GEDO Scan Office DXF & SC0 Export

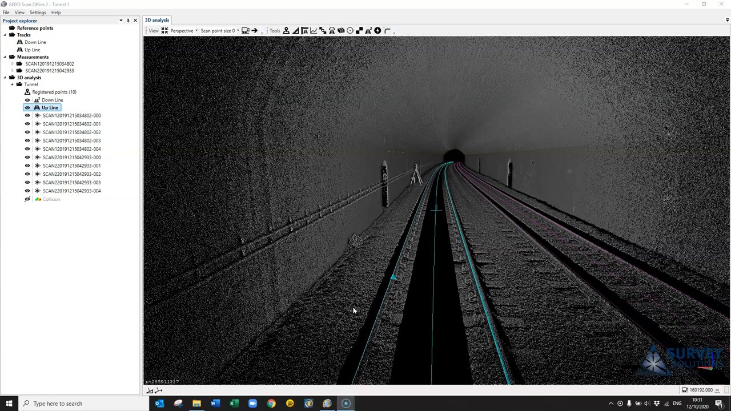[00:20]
So firstly in Guido ScanOffice I'm going to use the profile creation tool. So you have three options here you can create a single profile just give it a change and a half profile thickness. We can use multiple profiles where we can create a step size and a start net change. We also have custom profiles so in here we can add in a change and a thickness
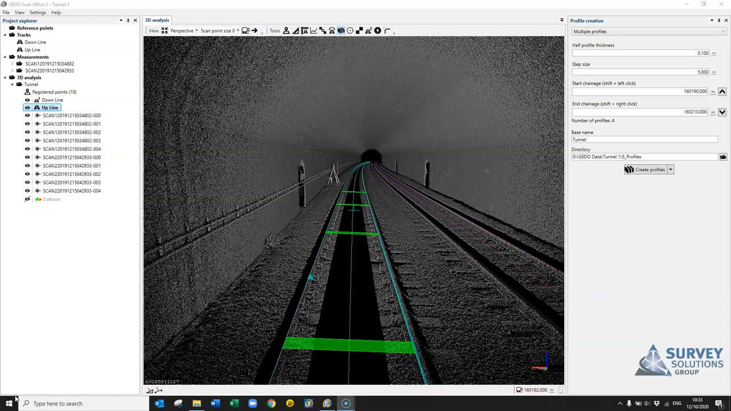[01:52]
If you just hit create profiles here it will save them under the profiles folder within your project. Once you've completed the profiles you can then open the Guido Scan Analysis.
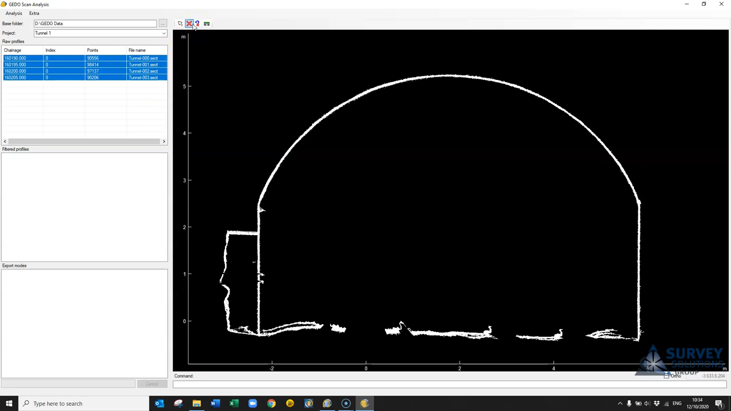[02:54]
You can actually highlight them all. These tabs here allow you to deactivate or reactivate points. So I'm just going to deactivate and then draw a window just around the bottom here just to get rid of all this information.
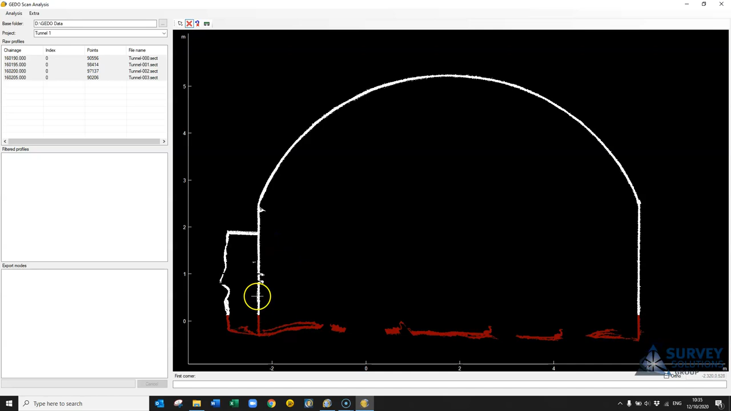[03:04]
If I didn't go back and select individually I can go back through them and if I need to add in or remove anything you can just take out the cabling there. Then when I'm happy with that I'm going to right click on the filter profiles tab.